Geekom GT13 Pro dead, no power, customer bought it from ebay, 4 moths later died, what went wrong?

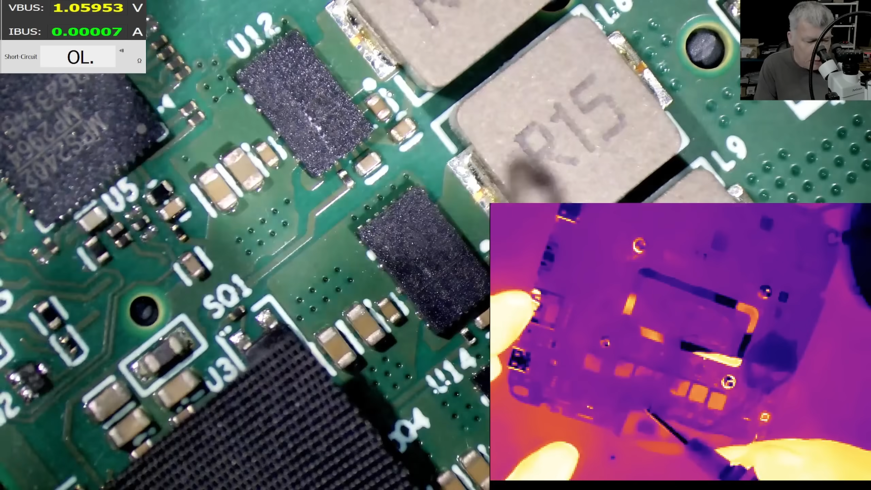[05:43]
So we have the thermal camera and the microscope. So I'm gonna come with current. Not sure where. Probably here. Here is plus.
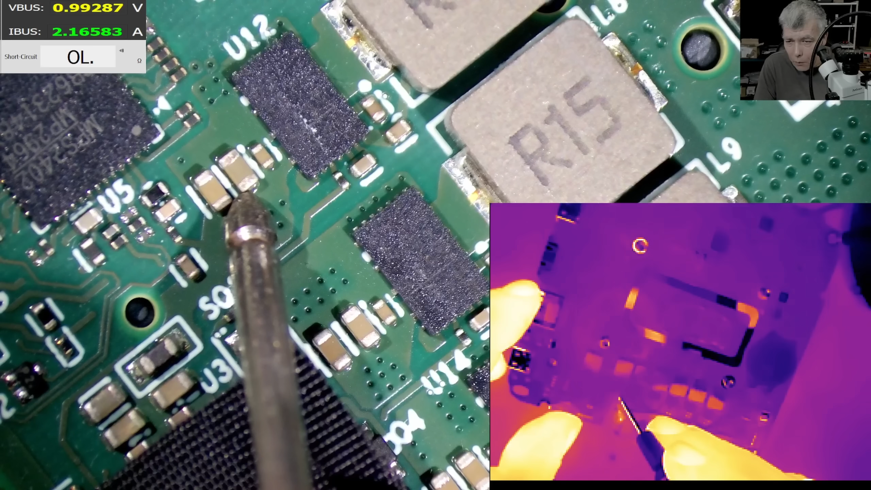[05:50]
And it's taking two amps and what is getting hot is something here. Wait a second. So this is an inductor. So the current to the power supply is coming through this inductor. Oh, the inductor is getting hot. Okay. So we're gonna come with current on the other side of the inductor. And it's still getting, no, it's not the inductor getting hot, right?
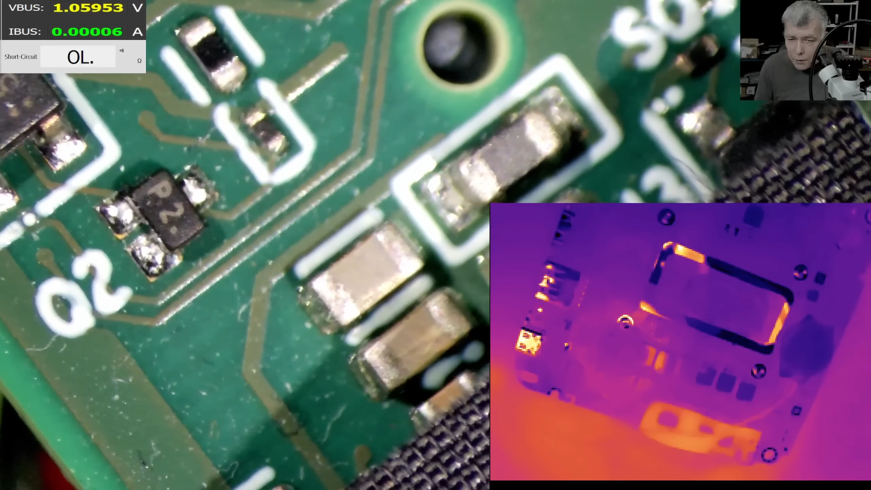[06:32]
Is the next capacitor? No way. I mean, it's not even point checking. Check that capacitor. You can see it has a big crack on it. Yeah. Yeah. Yeah. Yeah. Yeah. That's the problem. That's the problem. So now we are coming with the hot air. 480 degrees.
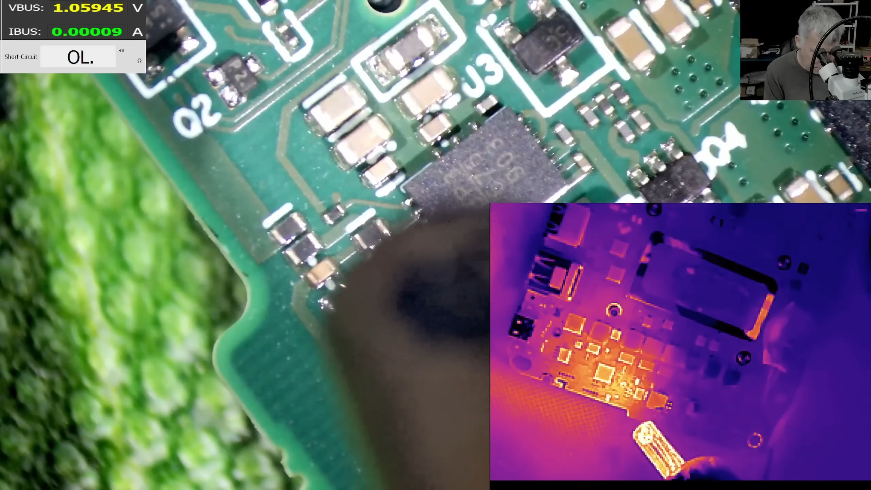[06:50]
Now look how many capacitors there. You have one, two, three capacitors, four, five.
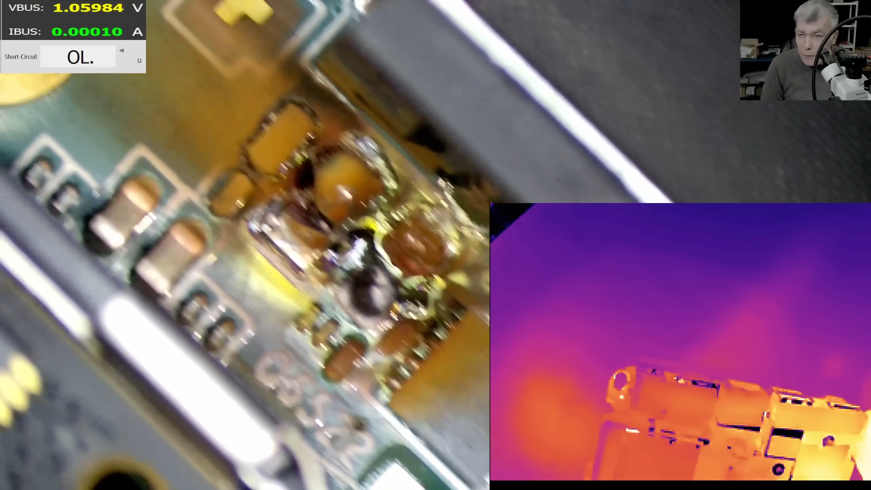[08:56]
no shorted inductor, actually no blow up inductor.
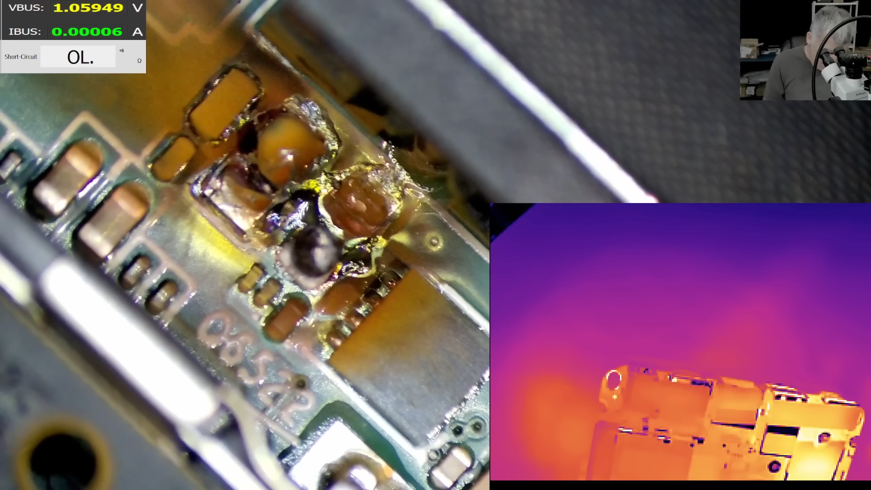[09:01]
So what will happen if we don't have an inductor? I don't think we can desolder anything there, because here everything is welded.
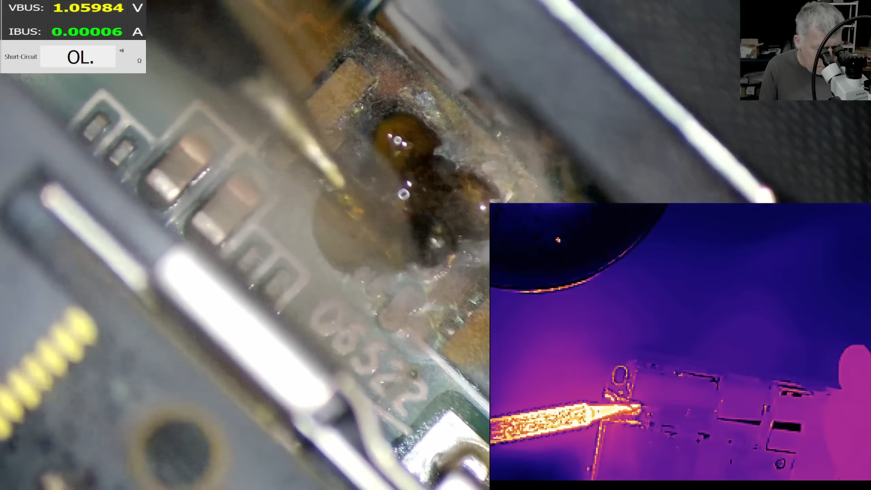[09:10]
No, it's nothing to desolder. Carbonized or welded? Let's try to see if the solder is getting onto this pad. No, nothing.
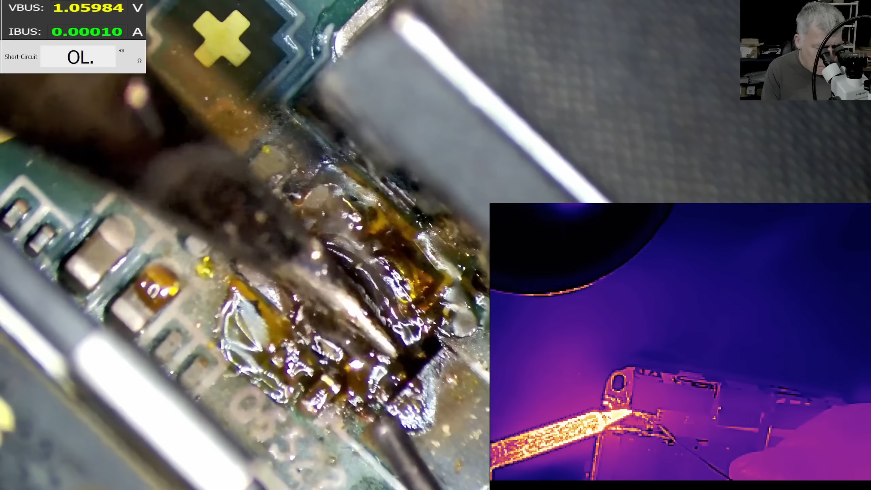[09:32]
Yes, I managed to add some solder.